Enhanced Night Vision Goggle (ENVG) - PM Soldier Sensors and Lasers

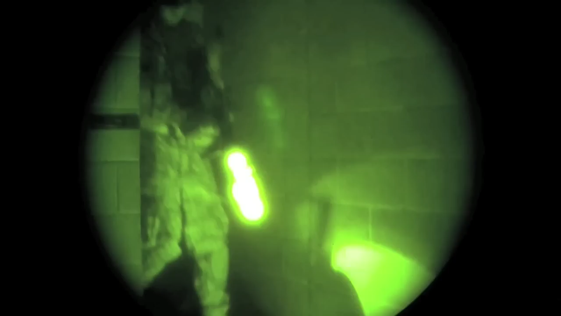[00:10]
The mission of PM Soldiers Sensors and Lasers is really to equip soldiers with individual sensors and lasers to allow them to dominate the battlefield with increased mobility,
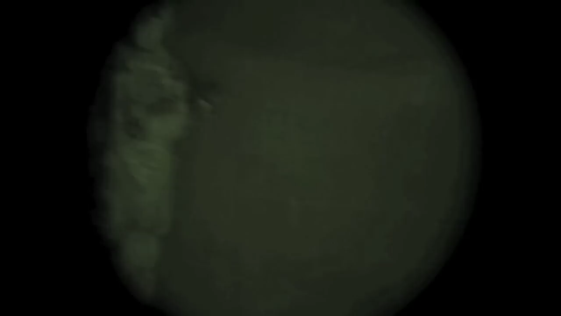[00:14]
lethality and survivability both day and night and you know in obscurance or just any atmospheric condition.
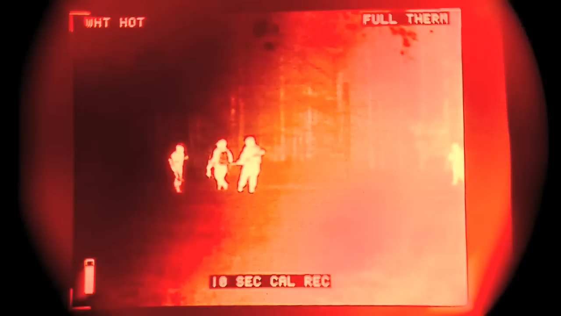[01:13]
From an infrared point of view, in a zero light condition, you're just dealing with thermals or you're dealing with the heat.
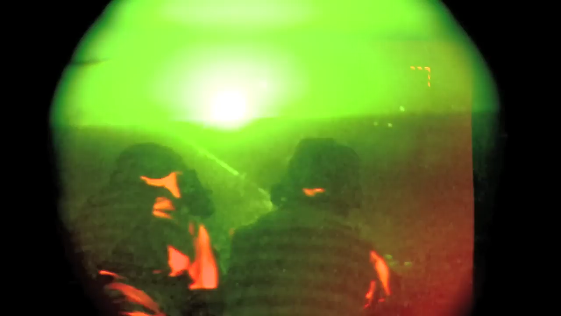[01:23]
So by putting those together,
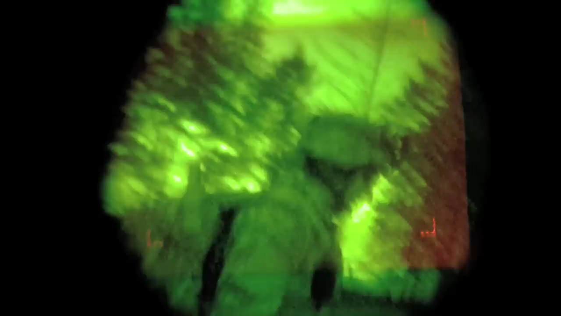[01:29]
you really get the best of both worlds based on what your atmospherics are and based on what you're really trying to do. You know, it used to be no moon, no light, you can't see.
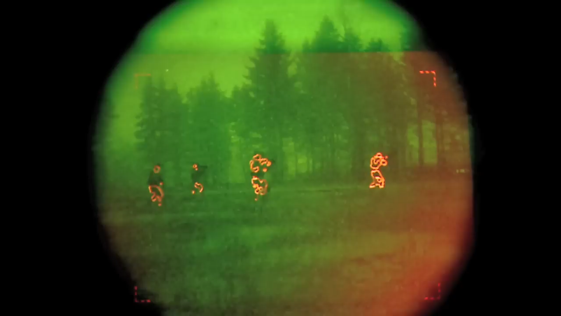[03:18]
Honestly, it looks like something out of the movie Predator. It's definitely something that's going to be useful.